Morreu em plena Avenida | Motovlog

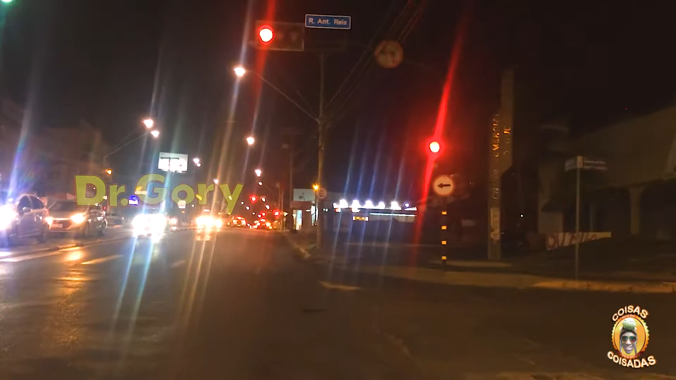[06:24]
Becassim. Becassim Hotel. Eu não sei se quando eu vim embora da rádio eu faço outro vídeo por outro lugar. Talvez eu faça. Vou lá pelo lado. Ó, o grau.
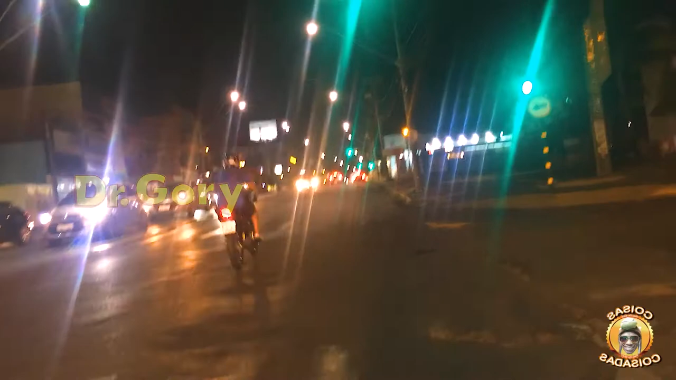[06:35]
Tá vendo? Antes de coisar, mano. Eu não gosto de fazer isso. Pode fazer isso porque vem alguém aproveitando o restinho do laranja e aí fica tudo vermelho. Tá tudo vermelho de sangue. Aí é complicado. Outra coisa que eu não gosto é de moto barulhenta. A minha é meio sossegada. E por que vocês estão parados aí no sinal verde?